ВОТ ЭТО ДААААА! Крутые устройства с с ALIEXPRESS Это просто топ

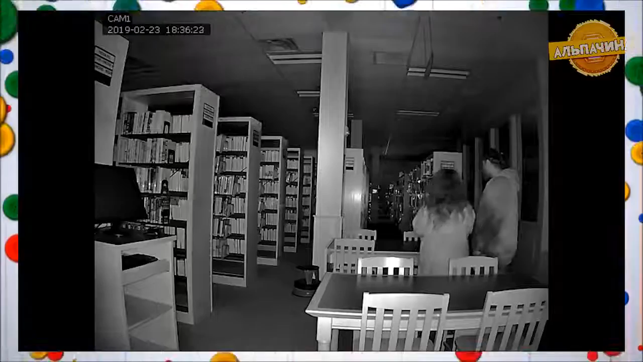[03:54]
Также на задней панели расположены VGA и HDMI выходы для подключения компьютерного монитора или телевизора.